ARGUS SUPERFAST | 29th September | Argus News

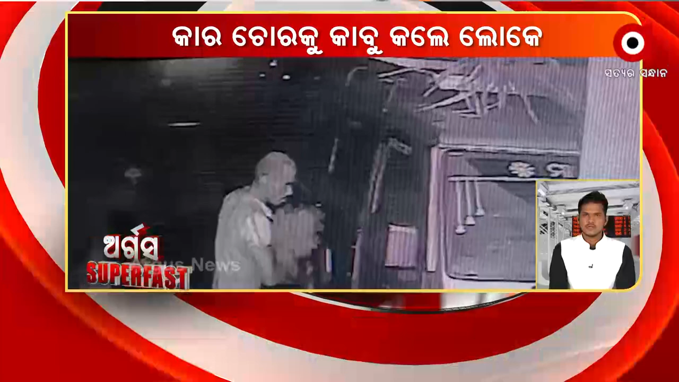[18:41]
ଚୋର ପାଇଁ ପାଗଳ ବେଶ ଧରିକି ଆସିଥିଲା ଚୋର, ତେବେ ଗାଡ଼ି ଚୋରି ବେଳେ ଘର ଲୋକ ଉଠି ପଡ଼ିବାରୁ ଦୌଡ଼ିବାକୁ ଲାଗିଥିଲା ଚୋର। ଚୋରକୁ ଧରି ନିଶ୍ଚିନ୍ତ କୋଇଲି ଥାନାରେ ଜିମା ଦେଇଛନ୍ତି ସ୍ଥାନୀୟ ଲୋକେ।